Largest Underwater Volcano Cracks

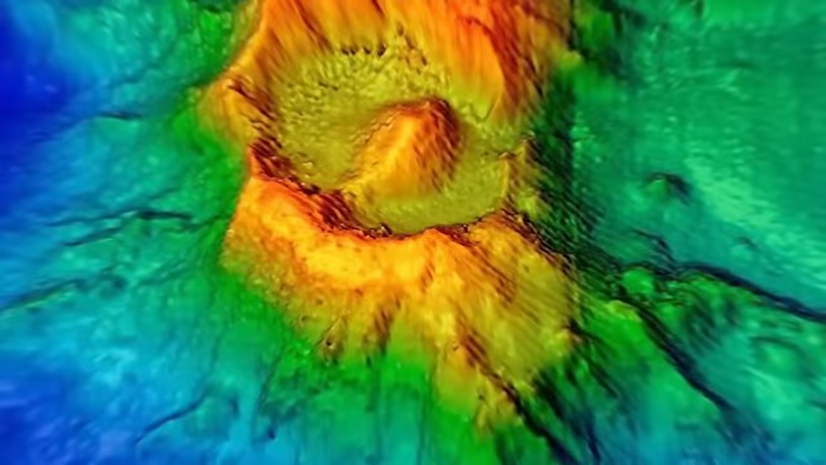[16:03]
The Explorer Seamount The Explorer Seamount is a sunken underwater mountain in the northeastern Pacific Ocean,
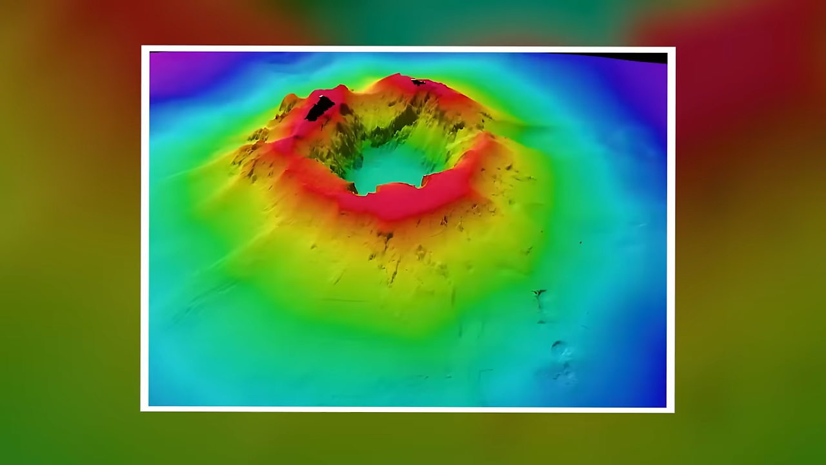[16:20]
sitting on the Explorer Ridge, an area with a lot of tectonic activity where the Pacific and Explorer tectonic plates meet.